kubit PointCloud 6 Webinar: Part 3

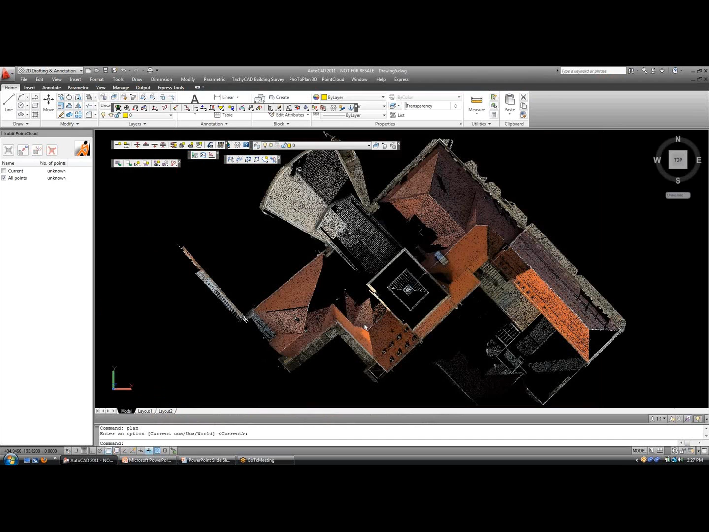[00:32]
So let me turn on all my points, and I think what I'll do is I'll go ahead and get rid of these. Sections, because I'm going to focus on just the whole cloud, and zoom in on this area.
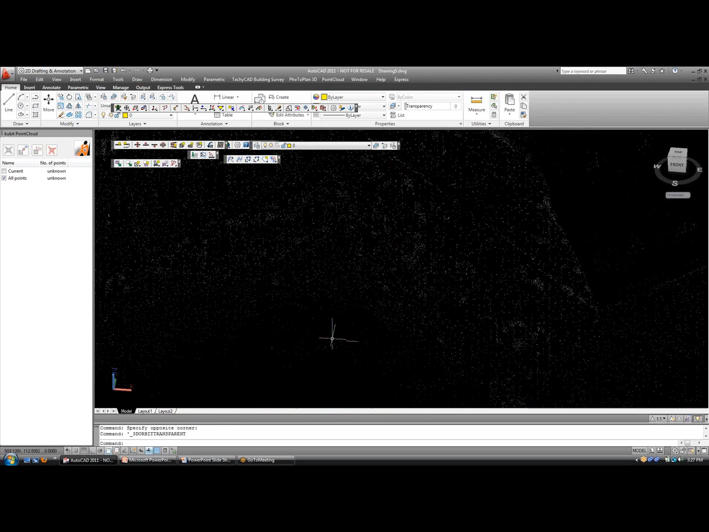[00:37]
And I'm going to go over to my modeling tools, and choose to fit a plane by selecting a section of points. Let's say we start with an area here, selecting that section of points, and if we want to give it a name, we can call it the ground.
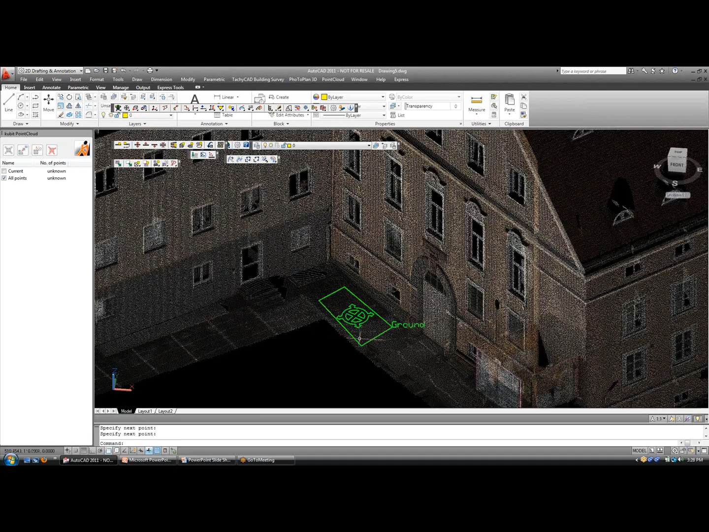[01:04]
Okay, so it fits the ground plane for us. Now maybe you want to repeat this command, select another section of points, and how about along this wall. Say okay. And if we want to have an intersection line, to know where the building and the ground meet,
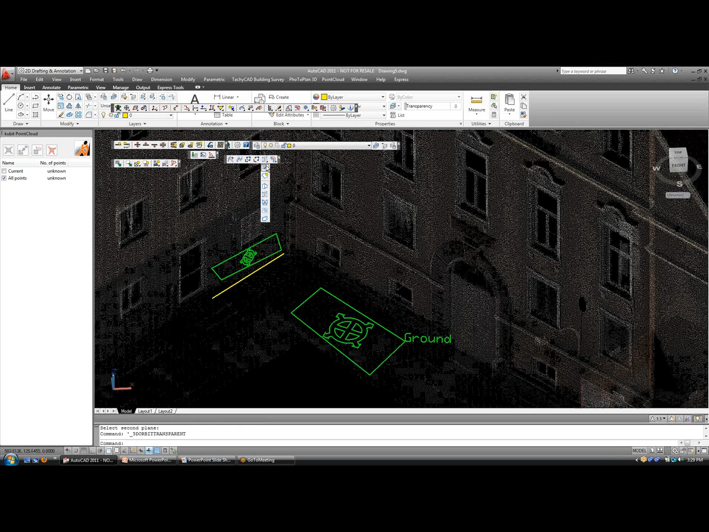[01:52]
Now you see the intersection line automatically drawn in to detect between the ground and the wall. If we want to take this a step further, let's define one more plane along this wall. Okay, and now let's say we want to find the intersection point between three planes. So first I'm going to change the point mode so it's easier for you all to see. I'm going to make it look like an X marks a spot point. And then I'm going to choose intersection point between three planes.
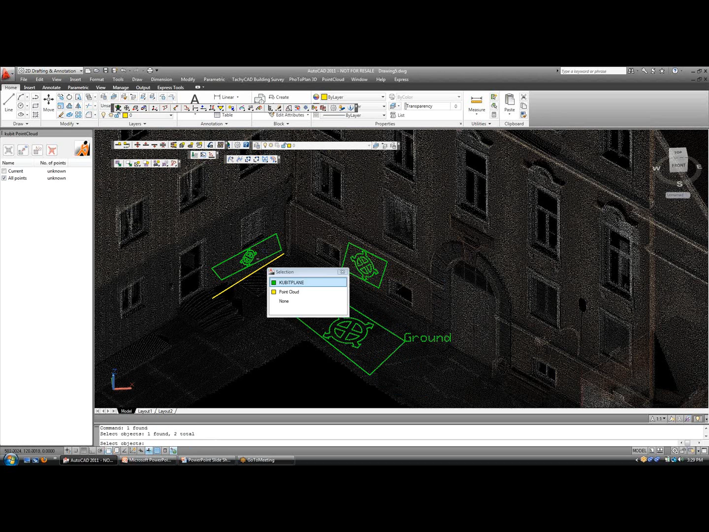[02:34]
And I'm going to use the new selection cycling tool to choose each one of my planes. Qubit plane. Qubit plane. Okay, we've got our three planes and hitting enter. Now you see the X marks the spot, and that's the intersection point between the three planes, the ground and the two walls. Very nice.
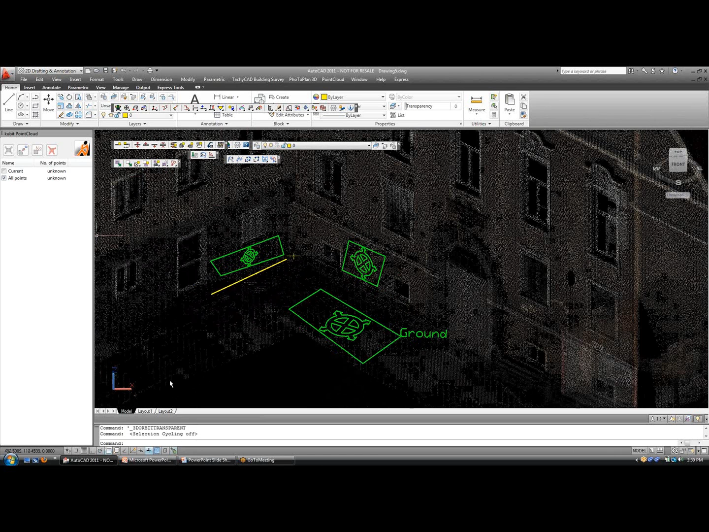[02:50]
Now some people prefer to view the planes as extruded to each other or extended to each other. And you can do that as well. You simply select each plane.
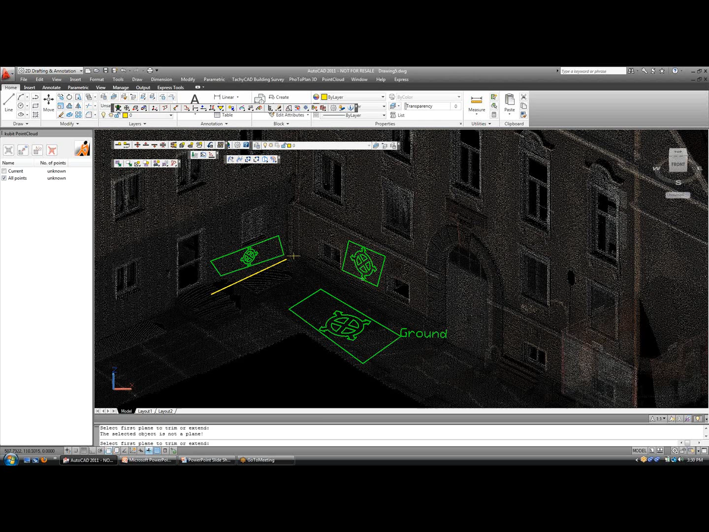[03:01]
Let me use my selection cycling for this.
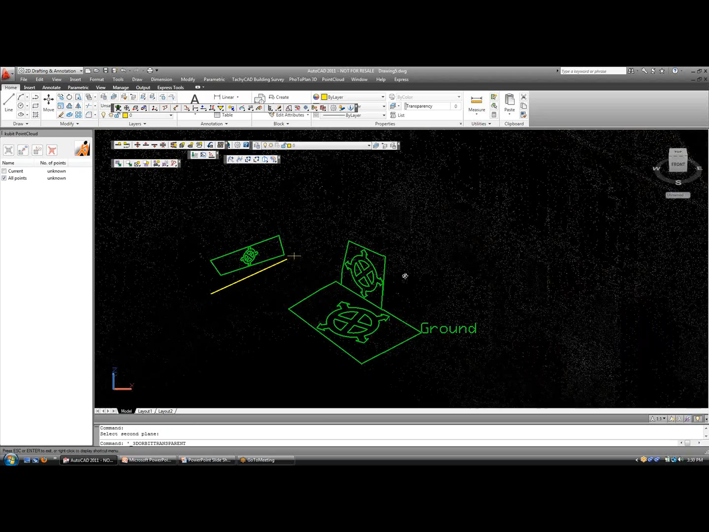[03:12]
And you see the planes extended to one another. So that's personal preference, but also very nice.
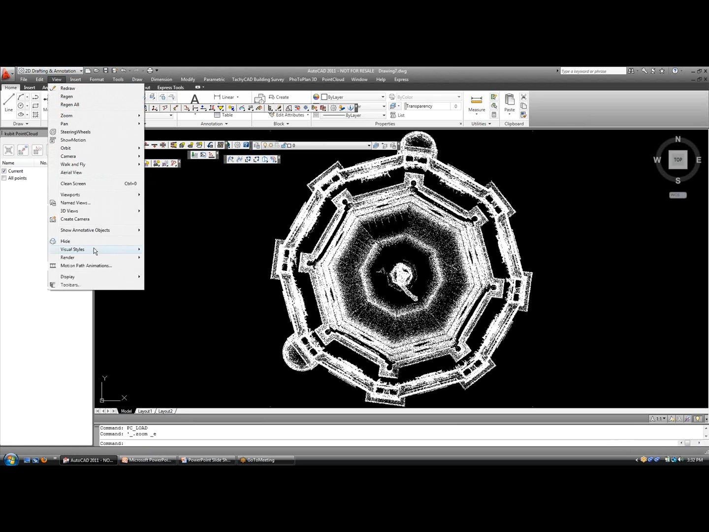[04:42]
Let me go to my view. Wireframe.
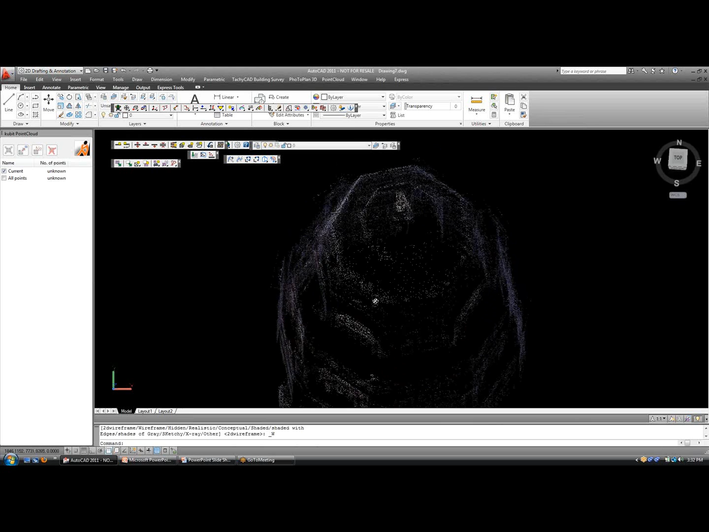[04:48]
Okay, nice looking tower here.
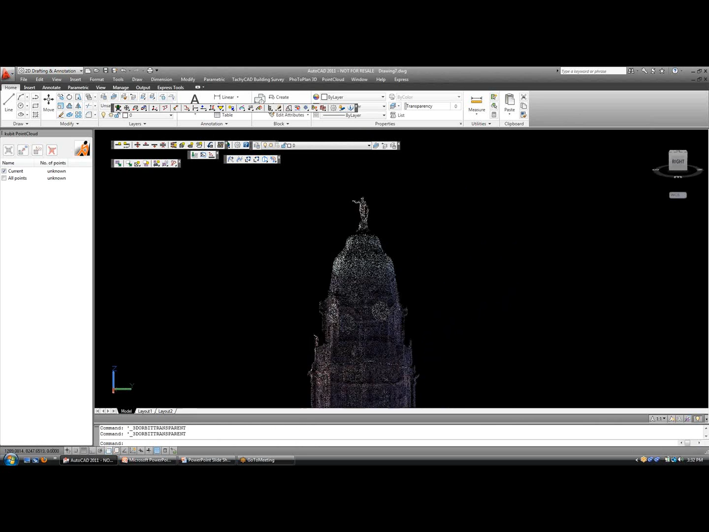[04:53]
And let's do step one, like you said in the slides. Let's make a slice. We'll just make it through the XY again.
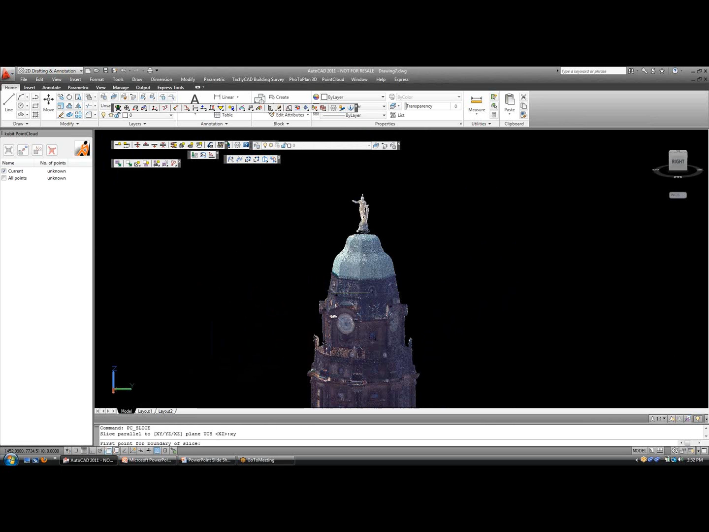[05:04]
And perhaps we'll choose an area to slice from here to here.